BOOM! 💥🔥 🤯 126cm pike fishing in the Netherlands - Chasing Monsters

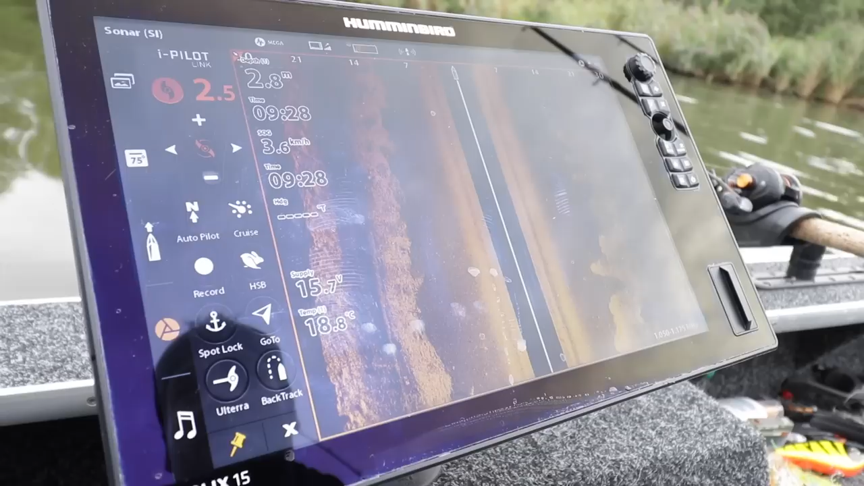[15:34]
On screen: water 18.8°C
One of the benefits of having a screen like this, not a big screen like this,
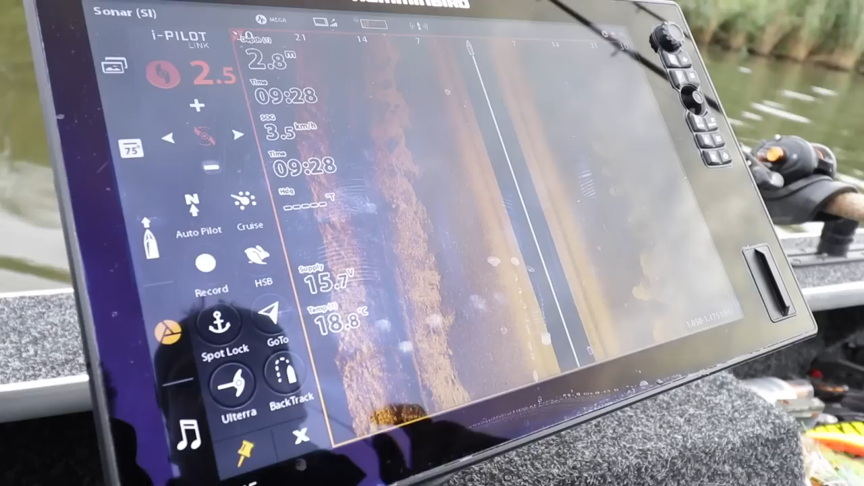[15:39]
On screen: water 18.8°C
but a Humminbird with a high frequency side imaging like this, it runs about 1.2 megahertz.
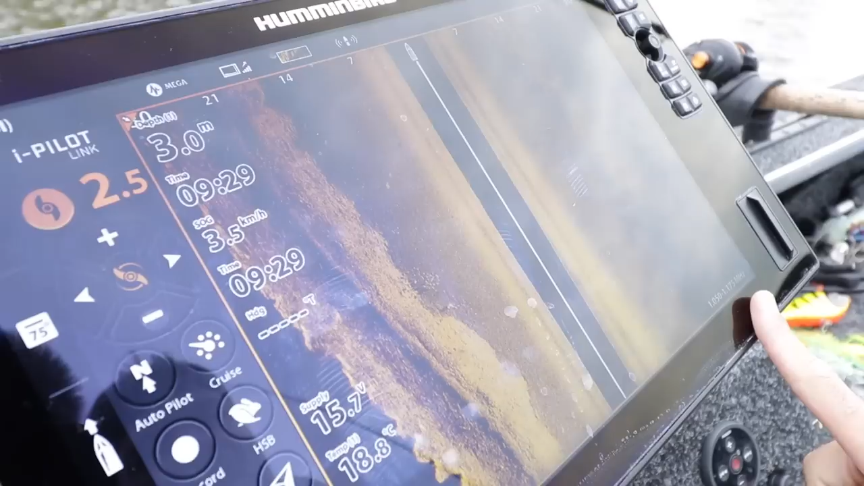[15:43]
On screen: depth 3.0 m, water 18.8°C, speed 3.5 km/h
And what it does, it sends a signal to the left and to the right.
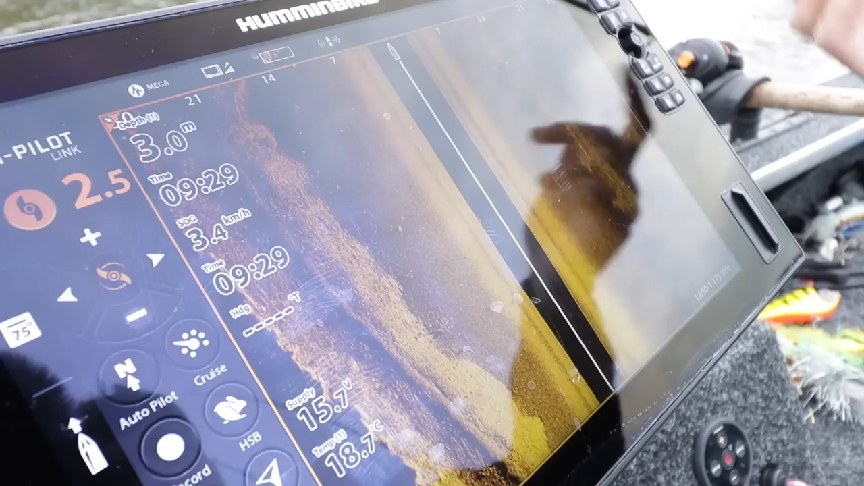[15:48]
On screen: depth 3.0 m, water 18.7°C, speed 3.4 km/h
In this case, to 30 meters to the left and 30 meters to the right. And I can adjust that if I want to.
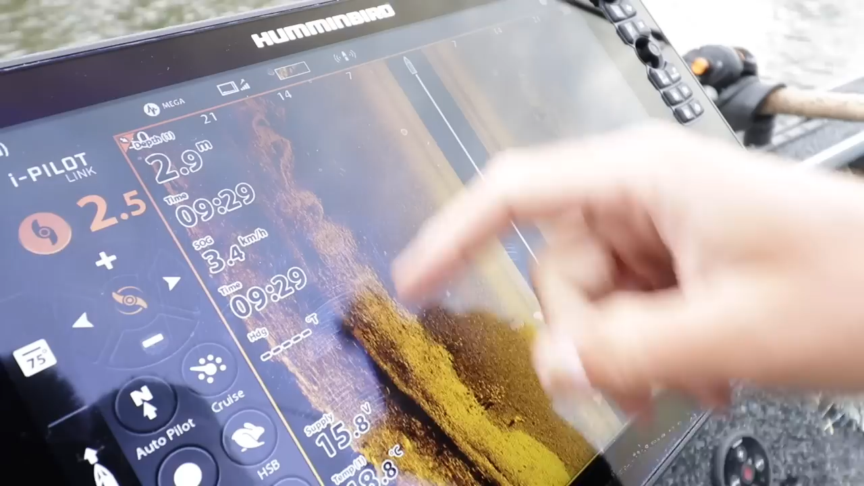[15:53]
On screen: depth 2.9 m, speed 3.4 km/h
It helps me, especially now on a small water system like this, it helps me see the banks on the left side.
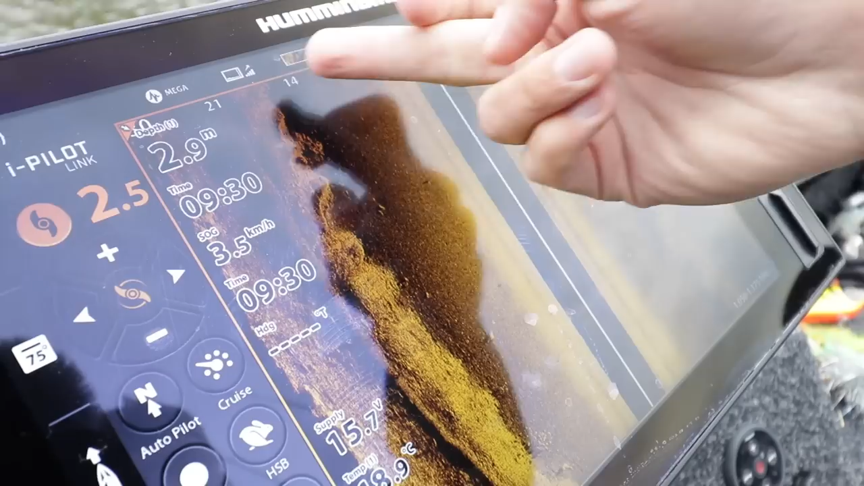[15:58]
On screen: depth 2.9 m, speed 3.5 km/h
I can see the weed line over here. And I can also scroll back and I can see a
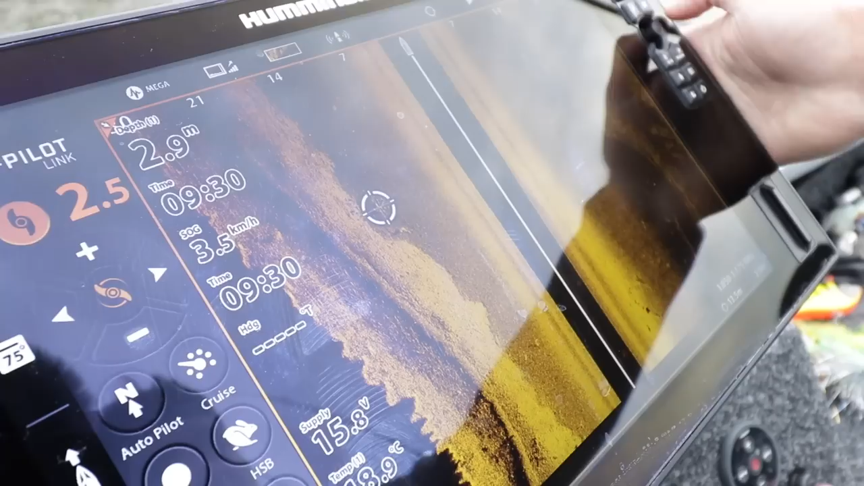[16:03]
On screen: depth 2.9 m, speed 3.5 km/h
school of bait fish standing just against the weed line over here.
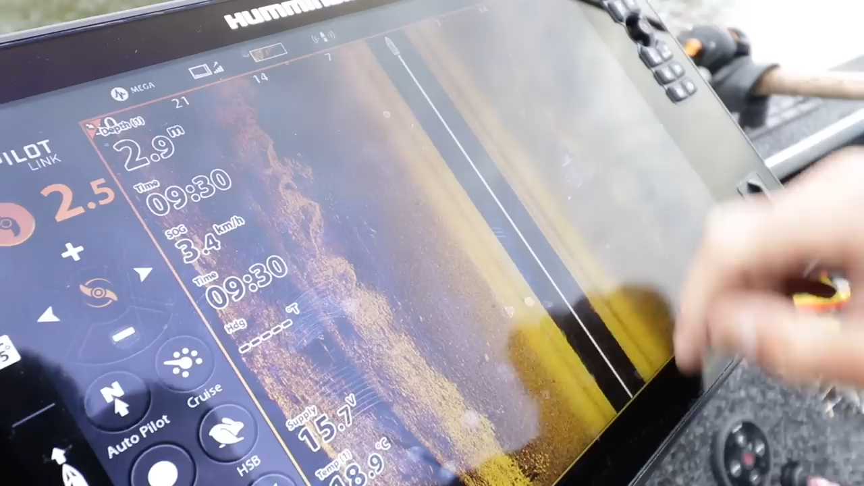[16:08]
On screen: depth 2.9 m, speed 3.4 km/h
And in some cases, and I can also spot the pike or other fish, schools of brim,
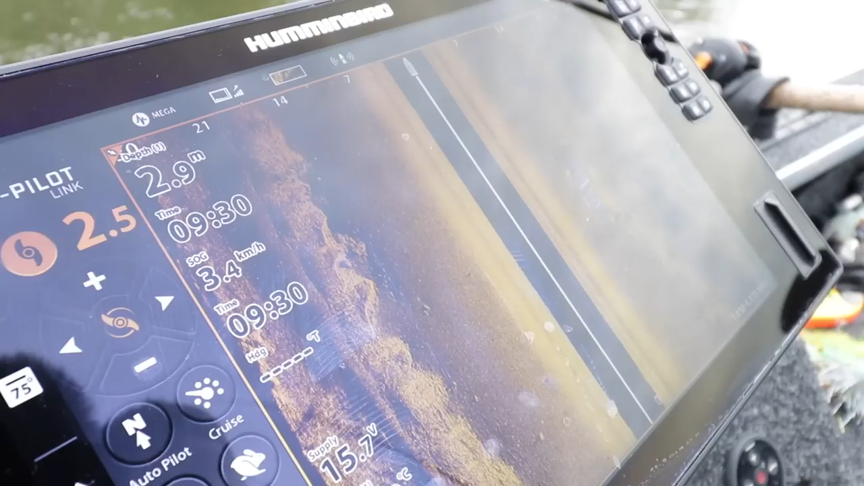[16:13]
On screen: depth 2.9 m, speed 3.4 km/h
or I can see small pockets in that weed line, and that helps me for casting.
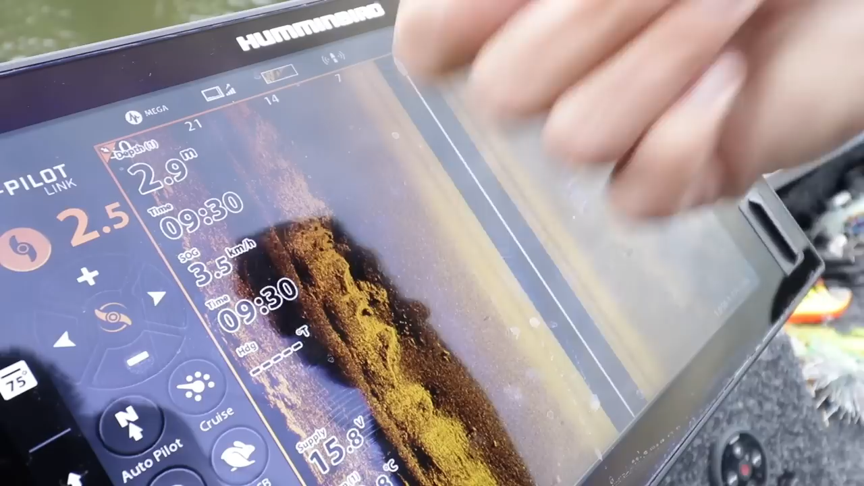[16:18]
On screen: depth 2.9 m, speed 3.5 km/h
I can mark them and start casting, because those are interesting spots for pike or any other predator fish to stand in.
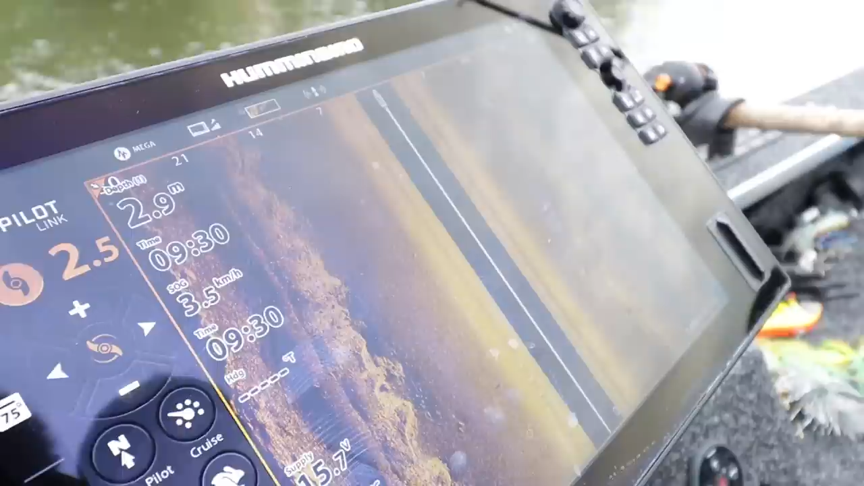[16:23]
On screen: depth 2.9 m, speed 3.5 km/h
So having a high frequency side imaging like this really helps out in locating the fish,
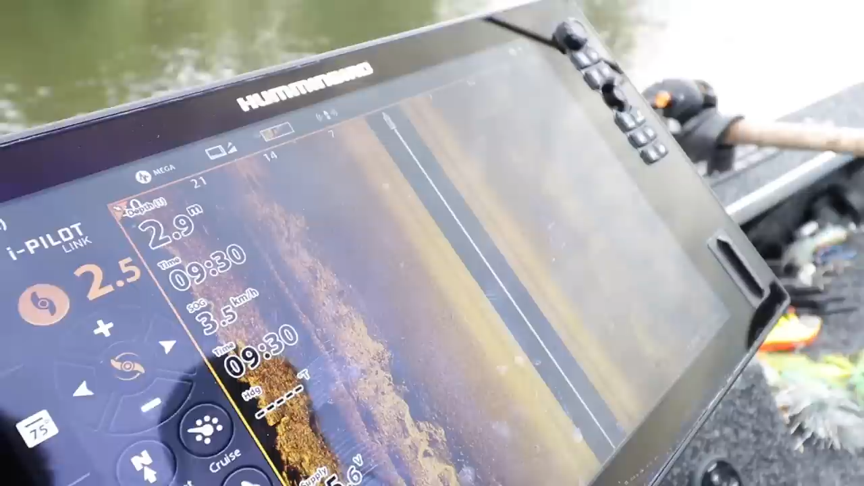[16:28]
On screen: depth 2.9 m, speed 3.5 km/h
and eventually you will catch more fish.